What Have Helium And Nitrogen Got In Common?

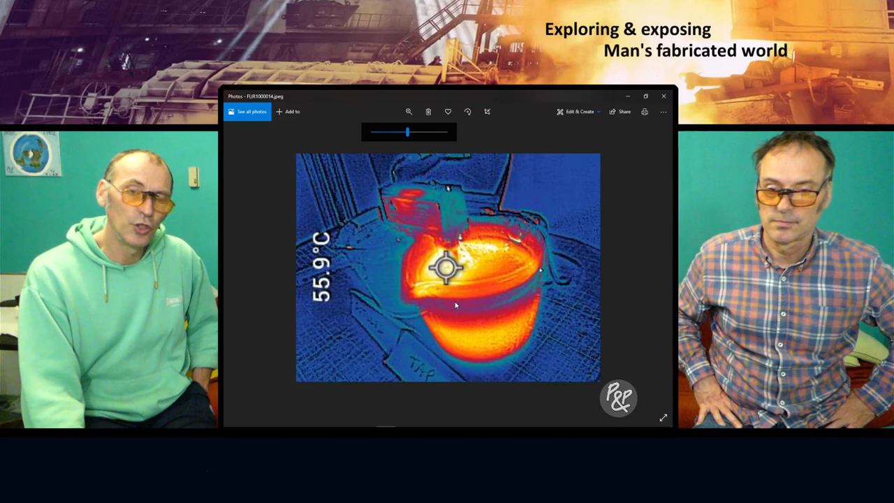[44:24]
On screen: spot 55.9°C
temperature, and you can clearly tell that around the water, around the electrodes, was at the time 55.9, and if you look at centigrade, and if you look at the jug on the left-hand side, it's very cold. Mm. There's not much heat. So you can clearly tell the water is getting very, very, very hot indeed. Mm. And that's only got 114 TDS reading. Mm. Okay, and the difference is absolutely astonishing.
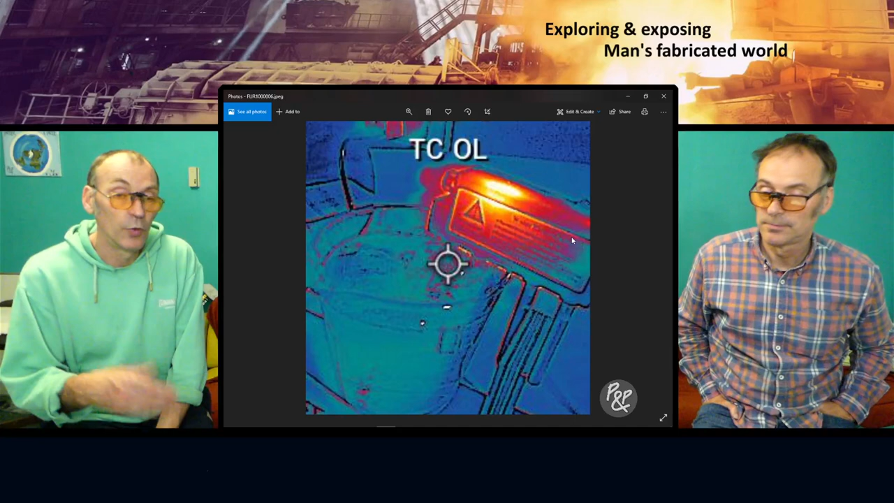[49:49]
So there's not much heat. So being generated between the electrodes. Yeah. So it's the heat that's being generated that causes a lot of the decomposition, or that is the catalyst as well. It's the heat generated. But so that's quite interesting.